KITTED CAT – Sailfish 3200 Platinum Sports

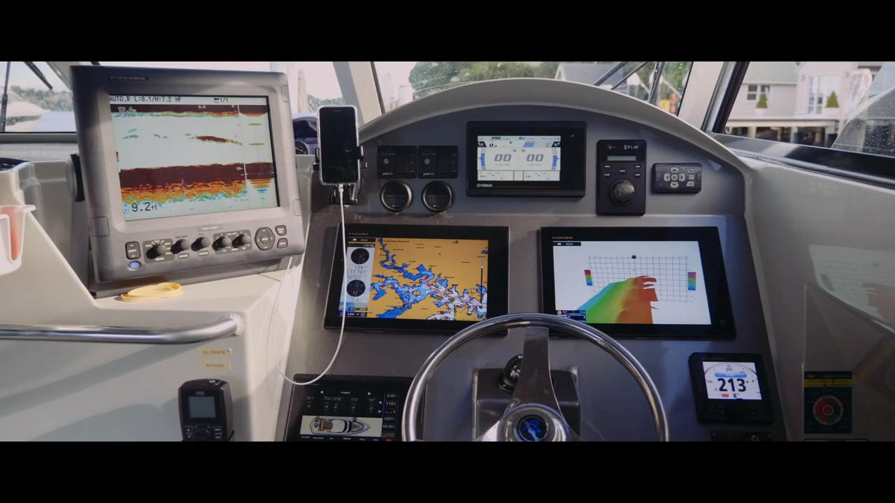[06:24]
On screen: depth 9.2 ft
I've got the 1150 I've got the two TZ Touch 2s I've
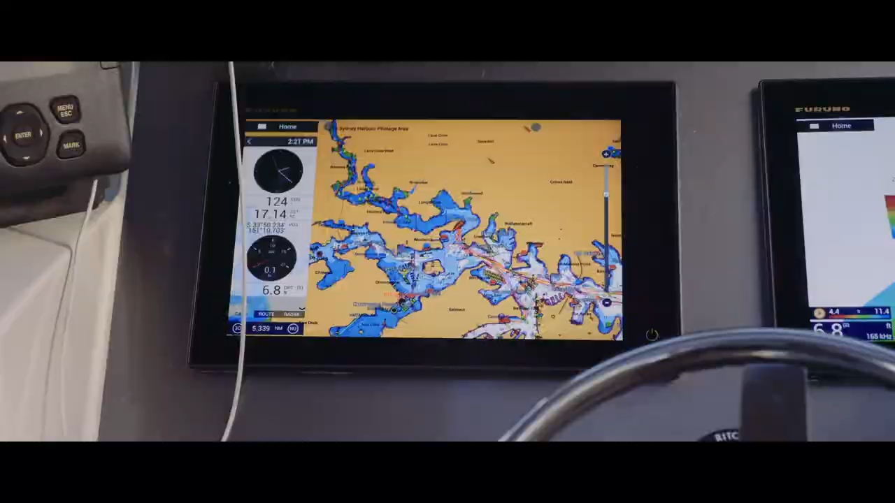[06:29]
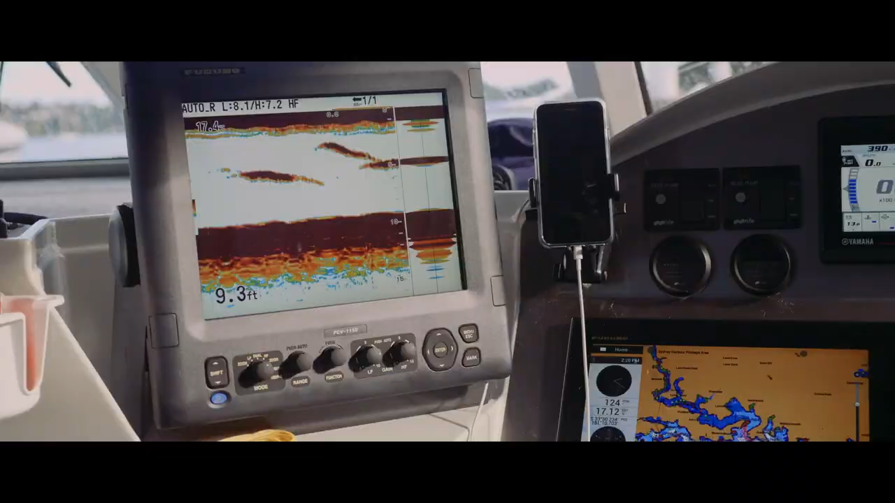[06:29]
On screen: depth 9.3 ft
got the autopilot I've got the NXT Doppler radar on the roof I've got the